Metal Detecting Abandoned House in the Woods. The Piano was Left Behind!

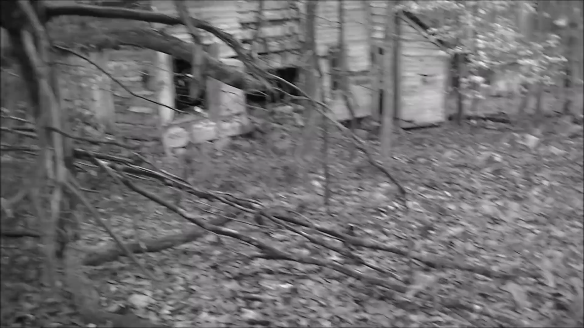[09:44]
As you get down to the house it kind of goes down a little bit. So all of the trash pulls in that area mostly. And in the back is all large trash. So I'm going to coin shoot this area here and see what we can pull out.
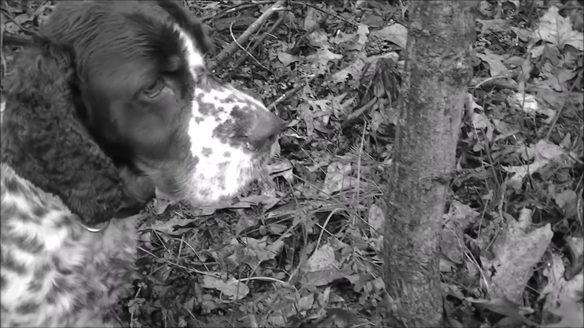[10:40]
Alrighty. Awesome find right here. Still bushwhacking. I found those two coins kind of around in that area. Trying to work through all the brush and all those aluminum cups and the pull tabs and all the garbage back here. Ooh. Stand off there. Don't break it. I got an awesome find here pretty deep.
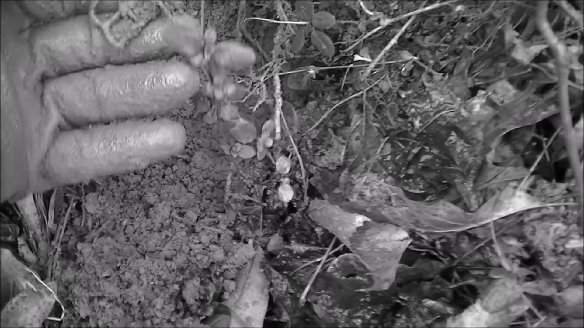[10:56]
Check out this brass buckle. That's an old one.
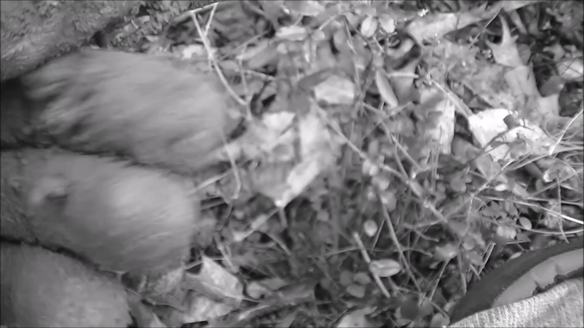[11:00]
That is a nice piece of brass right there. It's still got the tongue on it. I don't know if that's quite 1800s or not.
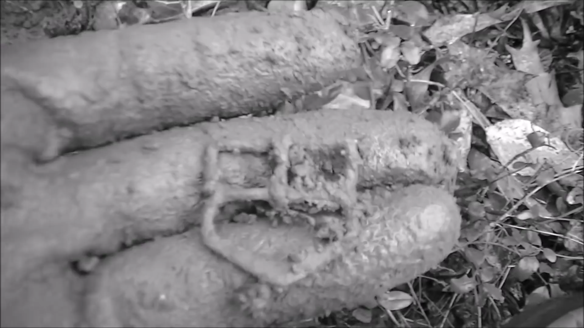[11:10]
I'll have to clean it up later. That's a sweet home site relic right there.
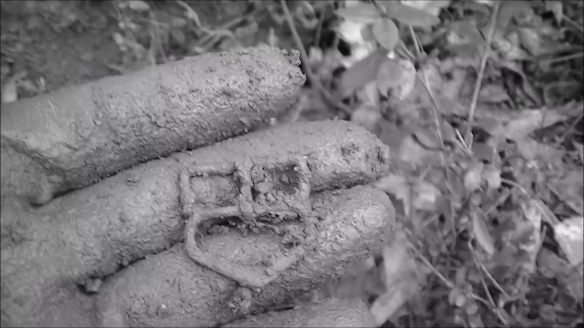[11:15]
Kind of still working this top area. Coming over here.